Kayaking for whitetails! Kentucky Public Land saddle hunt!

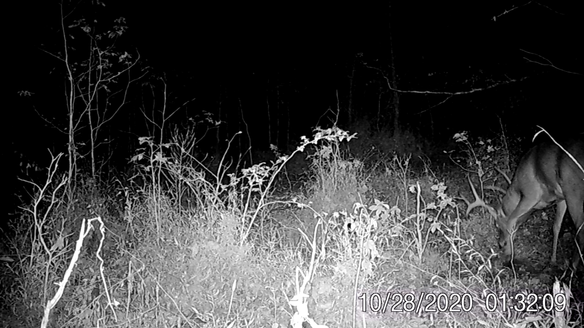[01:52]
And I had two bucks show up in the last 2 days in the dark. I don't know. Probably mid-40s deer. Nice deer. Definitely love to take him. But anything that comes by over that 130, 135 mark today, that's about my goal this year for Kentucky. So I hope I'm paddling one out here in about 3 or 4 hours.